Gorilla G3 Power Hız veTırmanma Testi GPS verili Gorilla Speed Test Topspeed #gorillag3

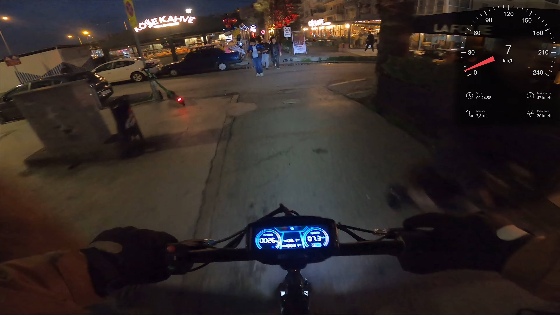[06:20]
Gayet güzel bir rampa burası da. Ama burayı da çıkıyor.
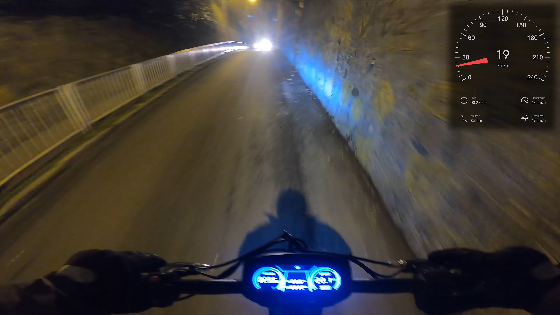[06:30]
Ki karşıdan araba geliyor diye frene dokanmış.